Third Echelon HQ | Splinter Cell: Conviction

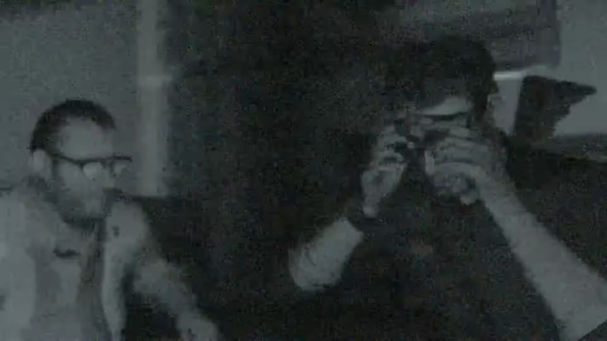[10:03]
Voila! With these babies, you can see in the dark.
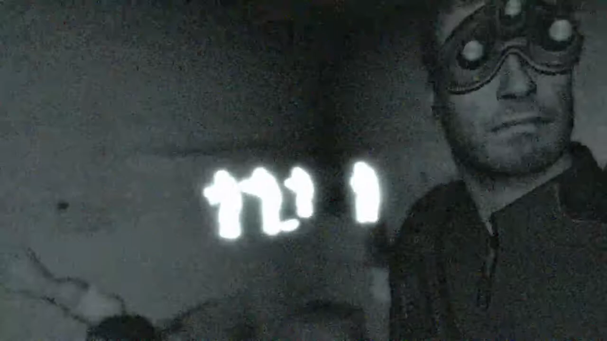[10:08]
You can see through walls. You name it. It's not bad.